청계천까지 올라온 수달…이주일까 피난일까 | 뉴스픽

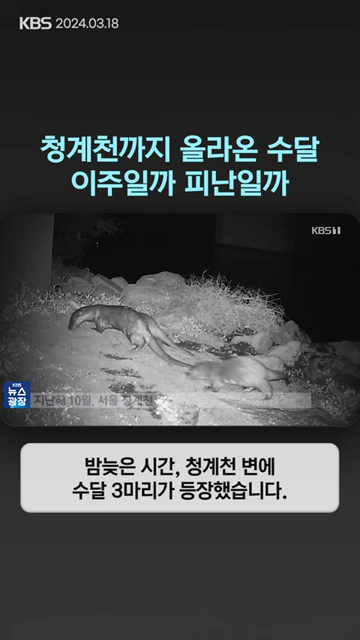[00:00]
밤늦은 시간, 청계천변에 수달 3마리가 등장했습니다. 냄새를 맡으며 주위를 살피더니 어디론가 바삐 떠납니다. 멸종위기종인 수달이 서울 도심 하천에 나타난 건 이례적입니다. 이전엔 한강변에서 간혹 눈에 띄었습니다. 하지만 최근엔 한강에서 약 6km 떨어진 동대문구 일대에서도 활동 흔적을 발견할 수 있습니다.